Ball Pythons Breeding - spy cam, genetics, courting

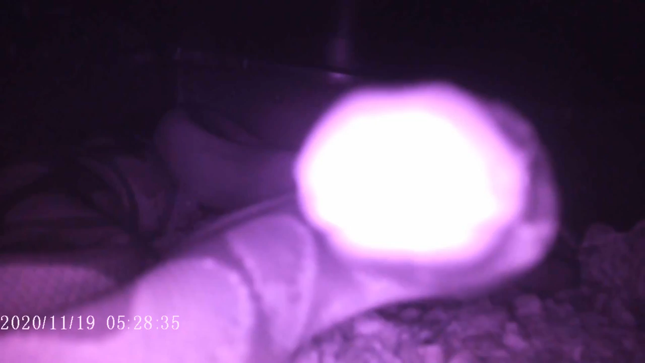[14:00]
Oh yeah, that camera is definitely recording. Oh my gosh.